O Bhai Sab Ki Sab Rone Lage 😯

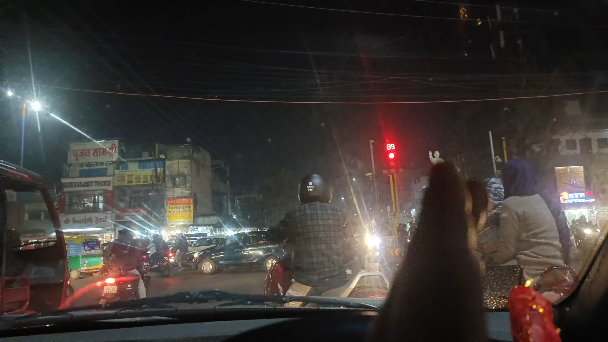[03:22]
2000 years later सिग्नल ओपन होने वाला है, बहुत ज़्यादा इंतज़ार करने के